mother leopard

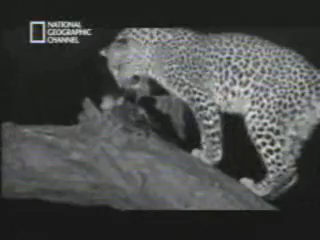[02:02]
Lakadima's eyes never left the baby for hours,
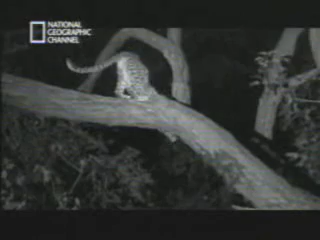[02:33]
Lakadima seemed to be caught up in her own internal conflict.